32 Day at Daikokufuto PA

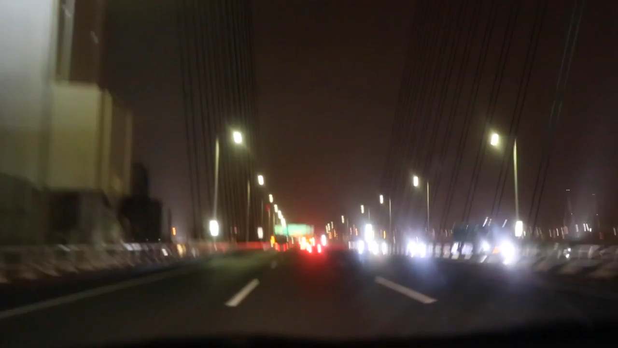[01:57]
So this is a 60k road and we're not breaking the speed limit at all. we are abiding by the laws of Japan. And these dudes are doing at least like 120. This is ridiculous. And we're traveling through the middle of like all these buildings. This highway is unlike anything I've seen before. I guess he's probably going where we're going.